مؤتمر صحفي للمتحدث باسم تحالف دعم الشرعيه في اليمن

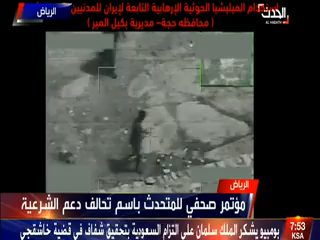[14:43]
تشاهدون أمامكم في محافظة حجة تشاهدون عدد من المقاتلين يحملون السلاح تشاهدون الأطفال في الطرف
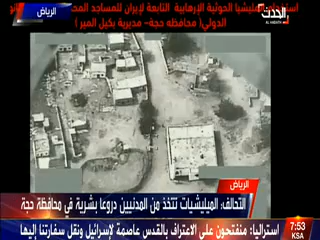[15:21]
وبما يخالف القانون الدولي والإنساني نستعرض بعض الجهود من كات القوات المشتركة للتحالف في دعم الجيش الوطني اليمني ضمن العمليات بالداخل اليمني
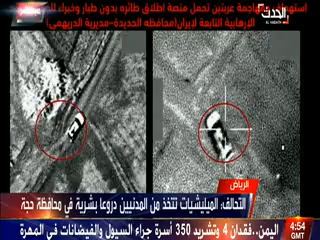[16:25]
استهداف مهاجمة عربتين تحمل منصة إطلاق طائرات بدون طيار كما تلاحظون أمامكم في يسار الشريحة إحدى الطائرات
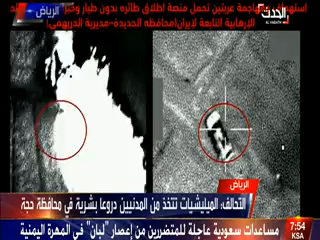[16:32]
وهناك حامل للطائرة بدون طيار عملية المتابعة وعملية التدمير أيضا على يمين العرض إحدى الطائرات التي يتم استخدام